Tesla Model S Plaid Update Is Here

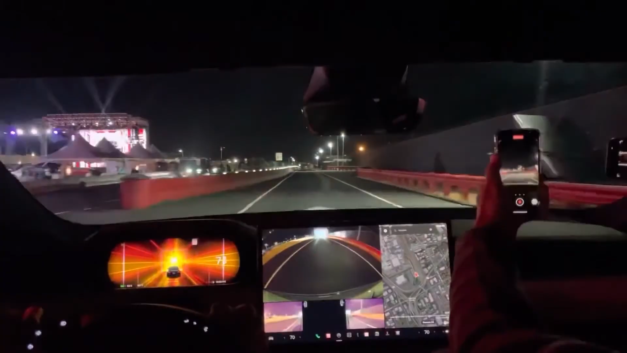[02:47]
This is what Tesla calls the cheetah stance, which is just 0.1 seconds slower to 60 mph and through the quarter mile.